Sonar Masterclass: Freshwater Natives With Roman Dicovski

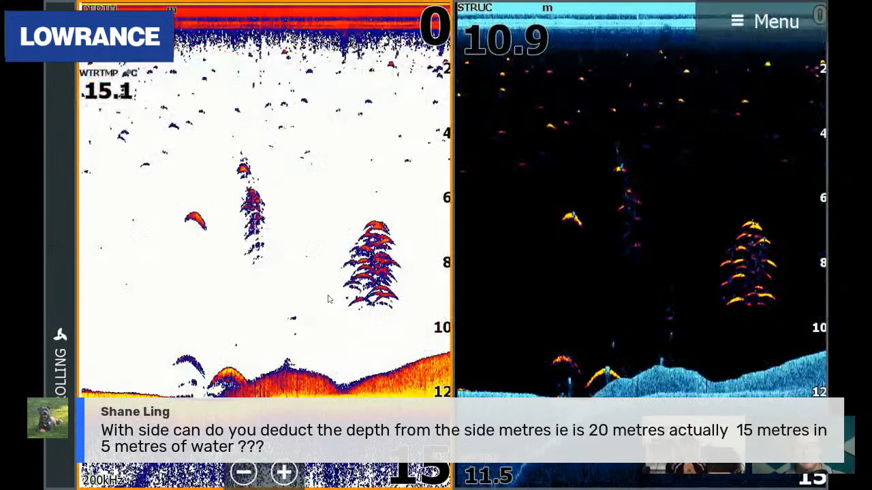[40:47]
On screen: water 15.1°C
Um, so if we're looking at the side scan image when it comes up here at the bottom of the screen, so the center line is essentially at the boat.
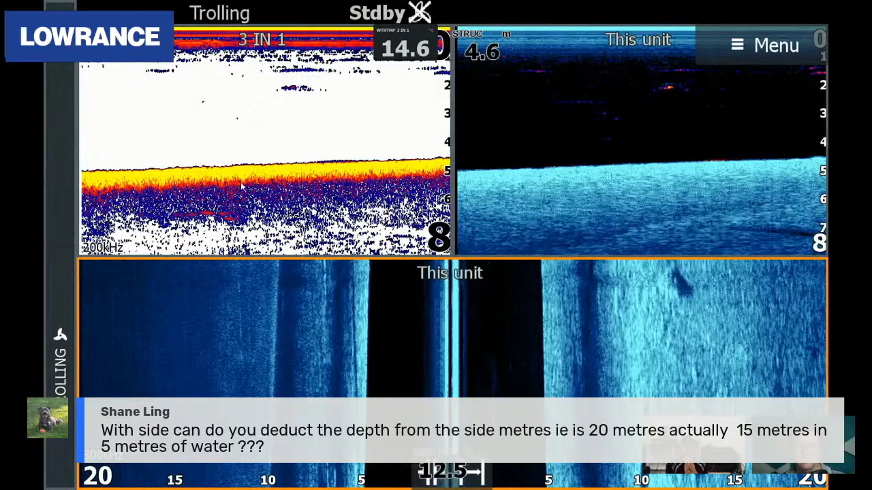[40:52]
So, um, I'm counting from that point onwards. Um, uh, and that's how I identify, that's how I identify my fish. Like, like I said, I usually go over to a fish so you can see that rock that's, um, or that side scan there. That's quite a bit away. Um, that's when I'll move on in, but I count it from the center line. Okay. Cool. Another question come through from George. Do you have any tips, mate, for differentiating between yellow belly, cod and carp on traditional sonar?
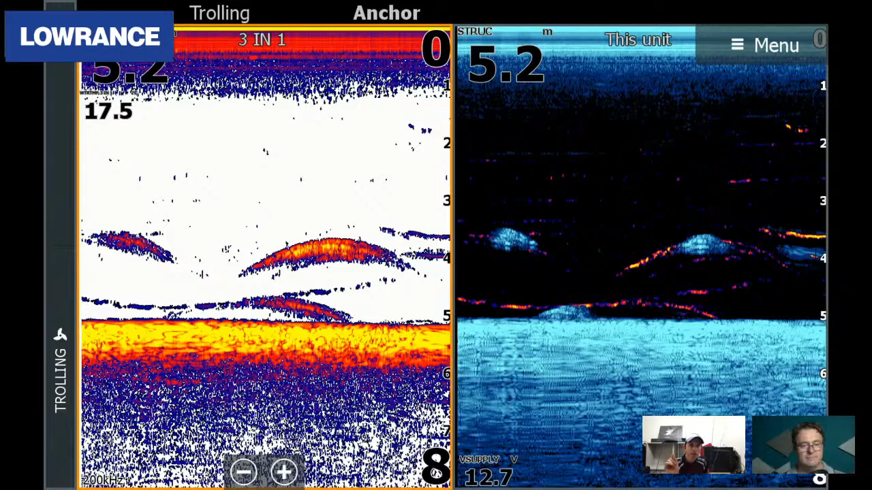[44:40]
On screen: depth 5.2 m
or when you have those days where the water is just filthy, I do like to change it up a little bit. So, um, on the structured down scan, I do change sometimes when I'm either just completely shot mentally and I just want to see something different. Um, I go to, there's like a hot red color, um, which is similar, I guess, in terms of this traditional sonar, but the background's more of a red. Um, so yeah, that's the other color that I do like on the structure. Um, I do see that, you know, some of your screenshots use that like, um, light orange or brownie color. I do sometimes use that as well, but 95, at least percent of the time I stick with what I've got here.
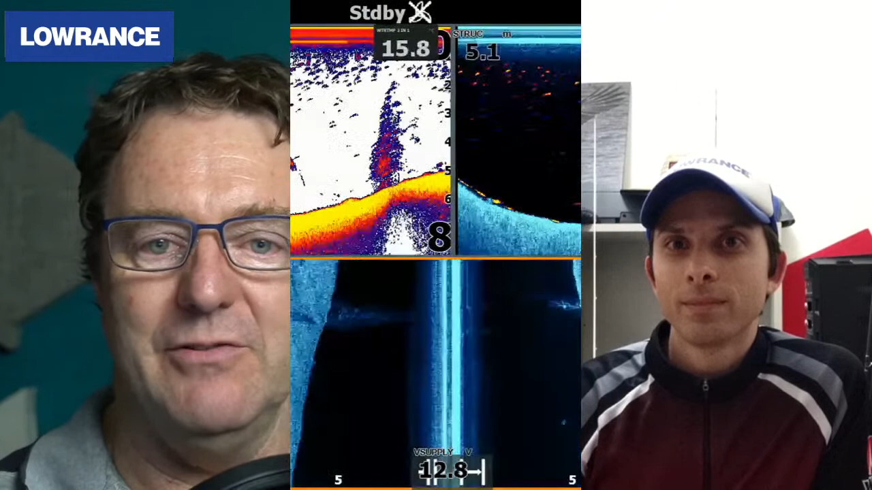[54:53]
We'll bang up another one of your screenshots. Let's just do it in a way that we can all see it. Perfect. All right. So in this screenshot, again, you've got your side scan. So what you're seeing here is, um, looking at the top two splits, um, you've got a fish. So that little bit of an arch there mid water sitting just off a tree. Um, and you can see that tree on the side scan there quite clearly on the right hand side. Um, and what I'll, what I'll get into as well is, um, coming back to sound of placement as well.
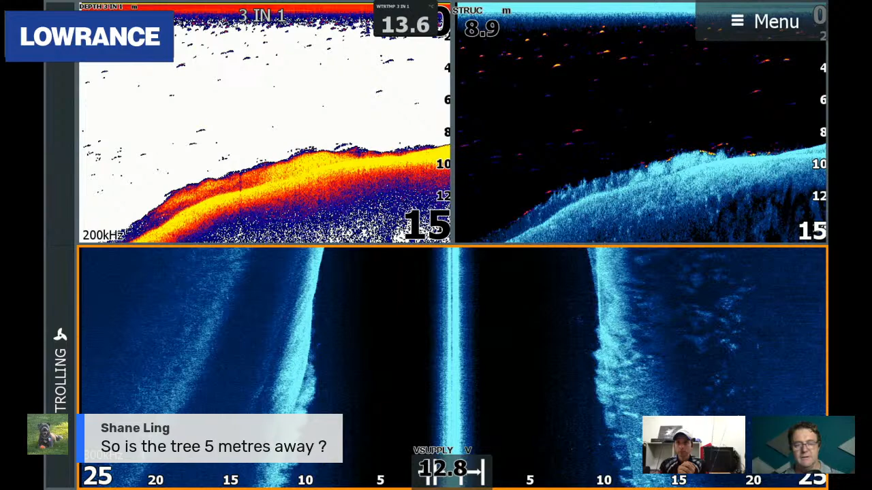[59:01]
hoping that you're going to see something on your down scan at the same time. So question from Shane is the tree five meters away. I'm not, does he, is that referring to this particular? I don't think he is. Um, I think he was talking about the previous one. Um, now I've done it. There we go. Okay. Because we can see that, um, actual tree in the down scan, it's actually within the beam. It's not on the edge. So for me, that is very close to that, um, that width away of the boat into that, um, bank that it comes up. So that's probably about your four meter range. Um, maybe your three and a bit.
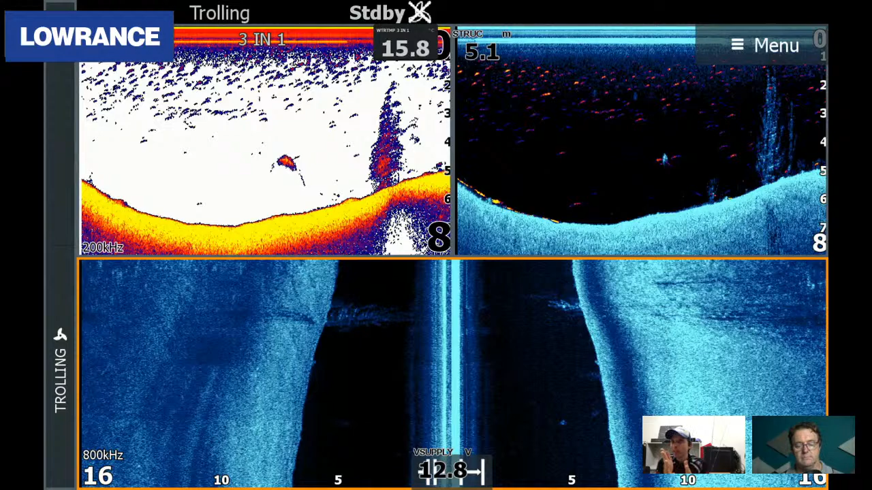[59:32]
All right. Onward and upward, mate. Okay, cool. So this is, this is a perfect example of, um, down scanning and finding a school of fish sitting around a very good, likely bit of structure. So some people might go over this and go, Oh, there's a heap of reddies there. I don't want to stop. I can only see reddies, but you've got, um, these rocks here, there could be a native sitting on the other side that you can't actually see cause you didn't get that complete scan.
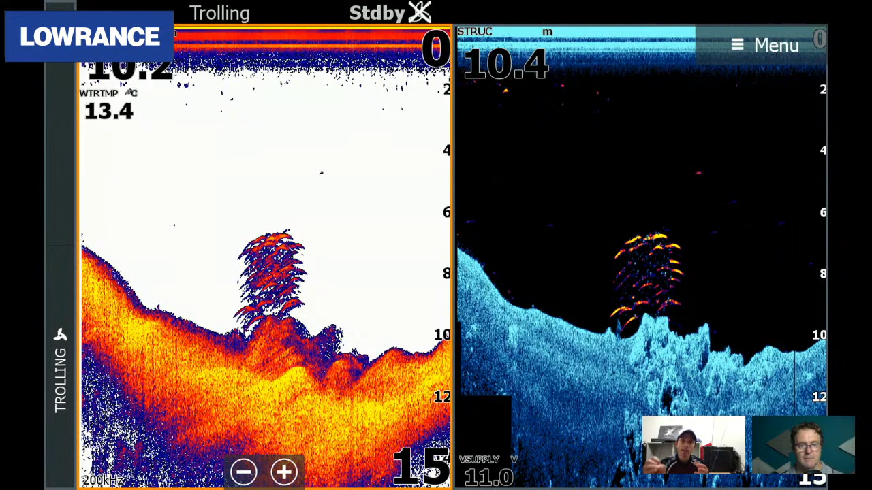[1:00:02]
On screen: water 13.4°C
Um, and that's when your side scan will be very, very effective. Just go back over that spot with your side scan, and then you'll be able to see a little bit more up on the other side of that. So, um, that is an absolute perfect prime bit of, um, native structure that you really need to try and hone in on if you see it. Okay. So here we've got, um, this is quite an old one.
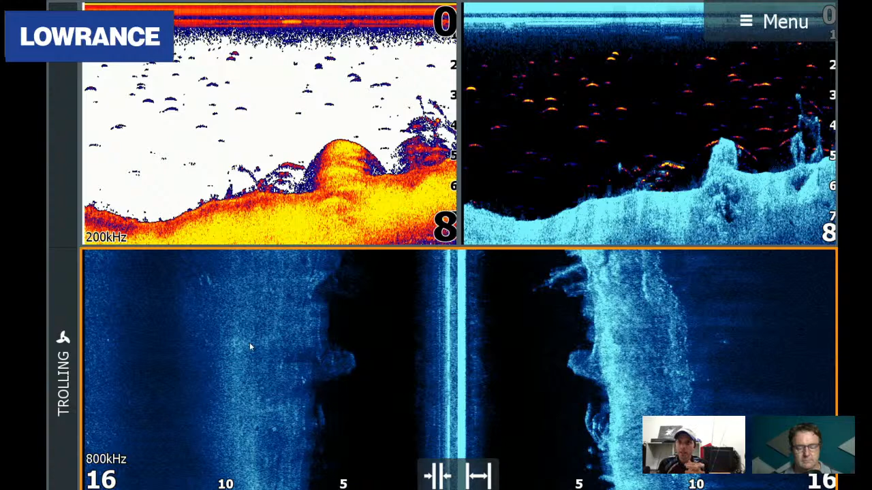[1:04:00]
Um, when you're looking at your, your down scan, but that's just a perfect example. Again, you got your hard rock, you got a little bit of timber, um, and you've got your fish that are a little bit scattered. So I just got a question coming through from Brad here. I'm struggling with technology, but so Brad's asking, let me shut that down.
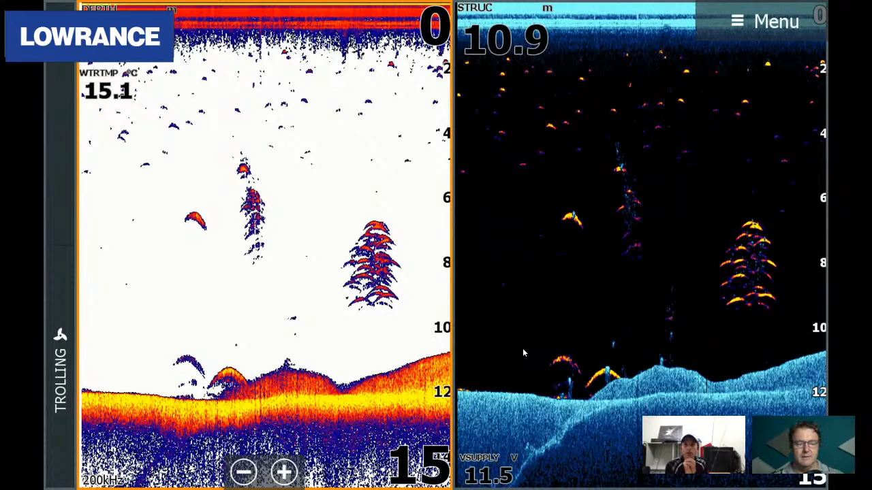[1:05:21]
On screen: water 15.1°C
I think we use that one already done that one. Yep. How about that one? Okay. So this is the beautiful thing about having structured down scan. Um, you can see here on the left hand side, you've got just a whole blob of mess, right? I kind of know what it is, but the average person will look at that and go, oh, that's tree and might be some weed, but have a look on your structured down scan. You can clearly see that you've got a very defined bit of tree hanging off the bottom.